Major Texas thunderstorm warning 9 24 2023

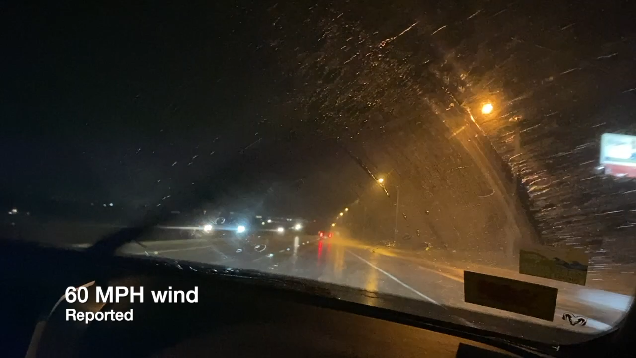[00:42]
We're out in a severe thunderstorm Again, so we're gonna blow it hard
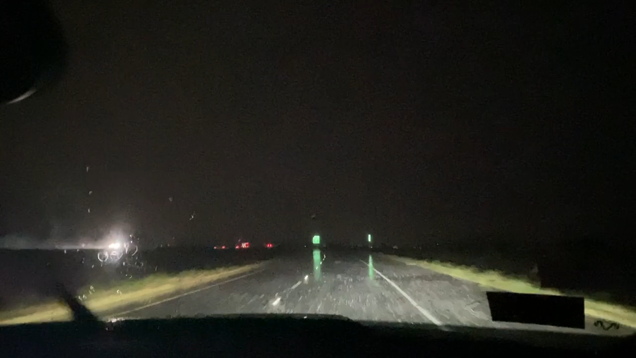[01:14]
Severe weather statement affected area ahead Please proceed with caution Please proceed with caution Please proceed